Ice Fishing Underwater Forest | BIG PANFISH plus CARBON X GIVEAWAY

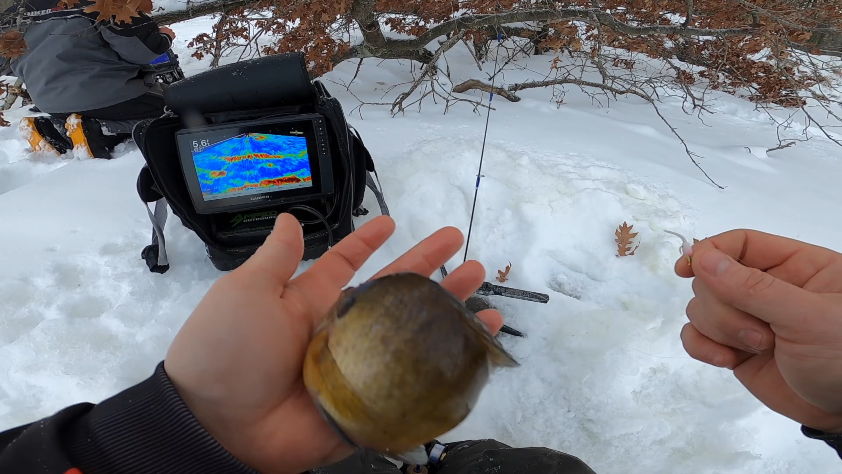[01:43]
I'm gonna go ahead and let that guy go. I'm not gonna keep any fish today, but it's a start. Yeah, and oh, there's one. What we got here, guys?
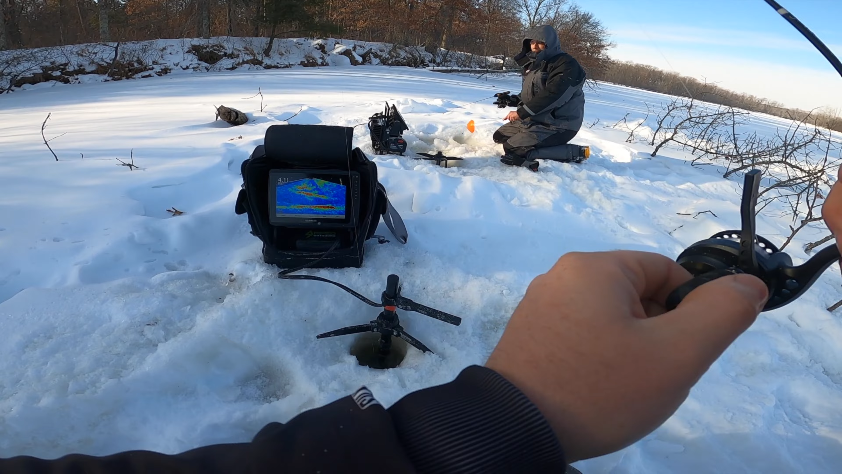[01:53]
Feels like a bluegill. It is a bluegill. Yeah, nice female. There's two of them down there. All right, go back. So this is what I'm using today, guys.
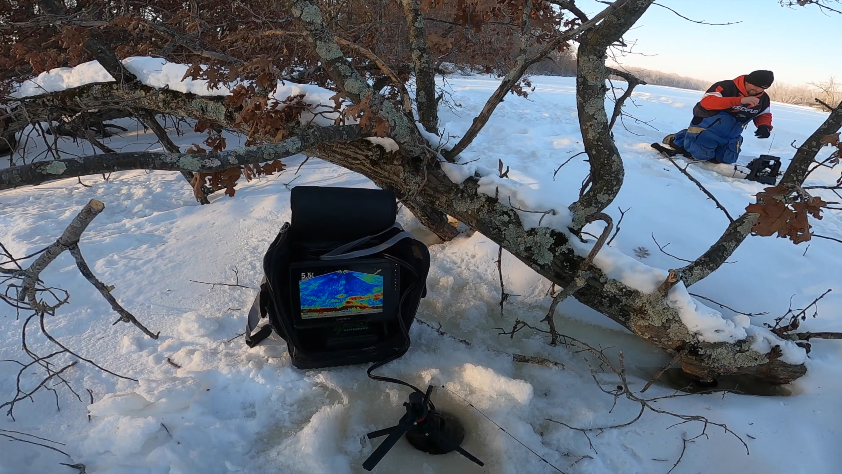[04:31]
So now we have a truck out here, which is kind of cool because we can warm up. You can probably hear it running in the background. So we brought my truck out here. And oh, we're marking right now. Let's see if we can get this fish to bite. There we go.
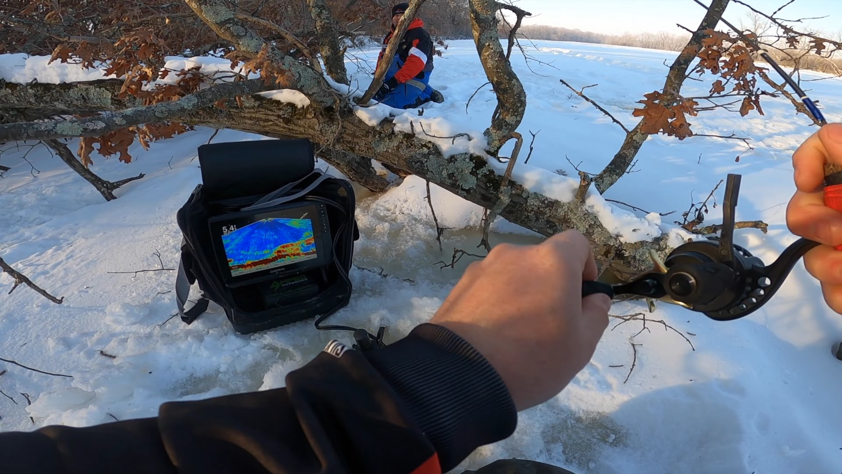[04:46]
Ooh, there we go. Fish on, guys. What do we got here? There's a nice bluegill.